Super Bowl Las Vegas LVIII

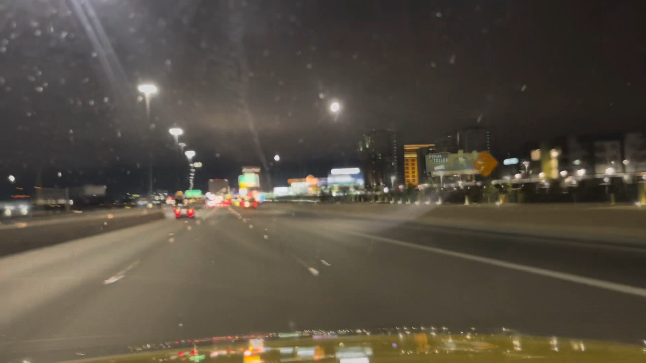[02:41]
So we're driving up, pretty much driving up into Las Vegas. Oh, look at this fucking car. So yeah, we're pretty close now. I'm turning the camera back on. We on the strip. All right, we're getting off the freeway, exiting on Frank Sinatra. Boulevard. Gonna get some B-roll. I'm gonna let it roll.
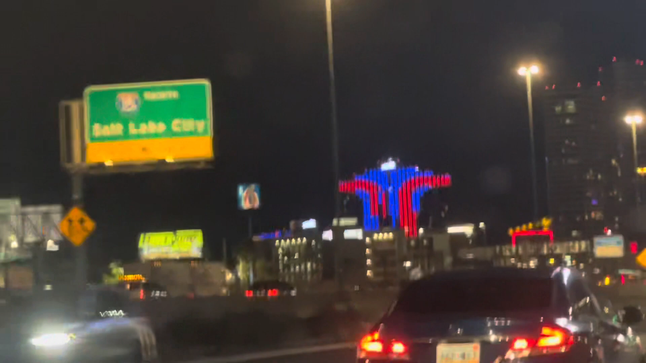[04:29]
Spear, that's the big talk of the town.
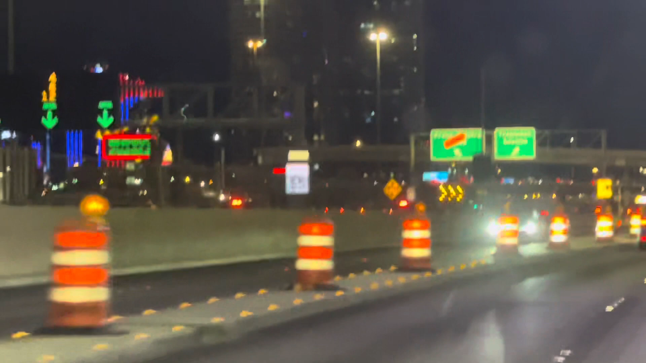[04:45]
The spear is a big round dome.
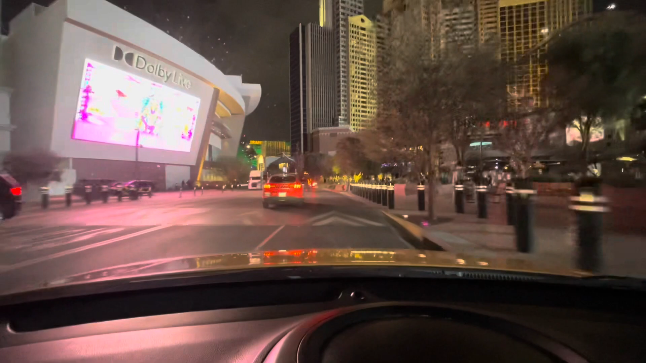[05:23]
See the Coca-Cola Mustang electric truck.
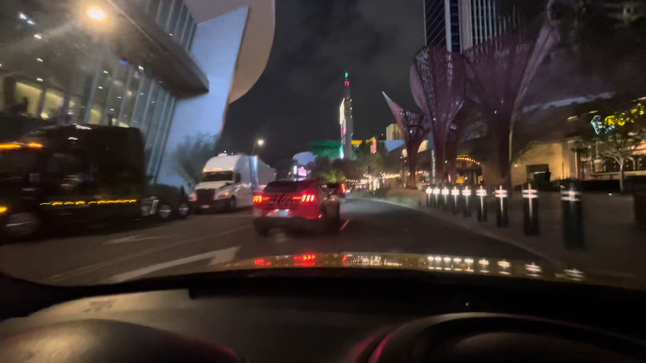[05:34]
Even though I'm a Pepsi guy, look at the Coke truck.
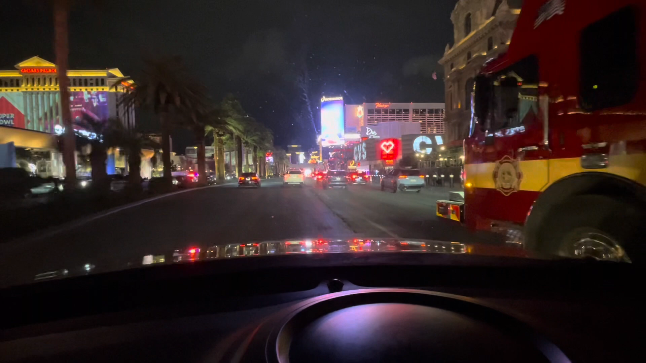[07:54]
Stage right there, CBS Sports. CBS. Whoever that guy is, he's on a, what's that?